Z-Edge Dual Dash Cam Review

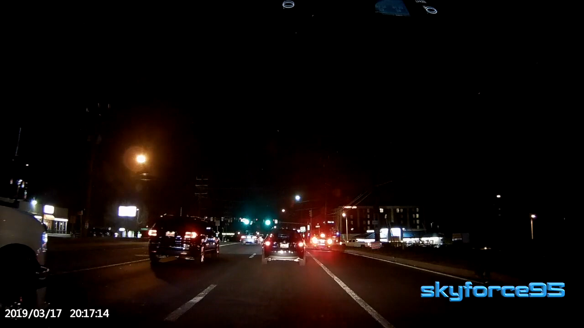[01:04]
Nighttime visibility is actually pretty decent especially for the front one. I'd say the front camera is definitely quite good. Rear camera kind of lacks a little bit but for cameras that don't
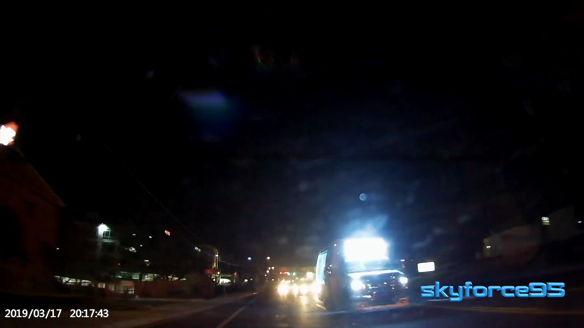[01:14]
really have IR technology or anything more expensive they actually have pretty decent and usable quality.